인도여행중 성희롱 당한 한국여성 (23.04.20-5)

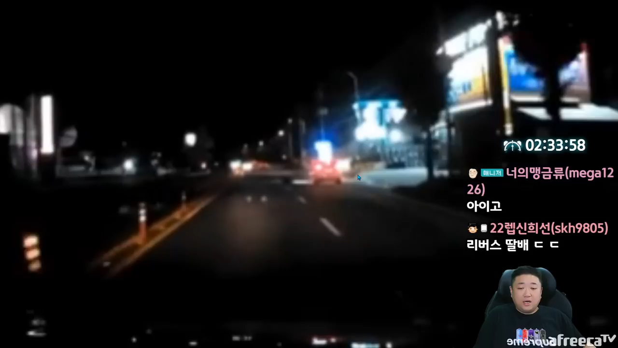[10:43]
아주 어둡죠 이렇게 건너가다가 아이고 아이고 아이고 아이고 아이고 예 2차선에 이제 그 60km로 정속 주행을 하고 있던 경차에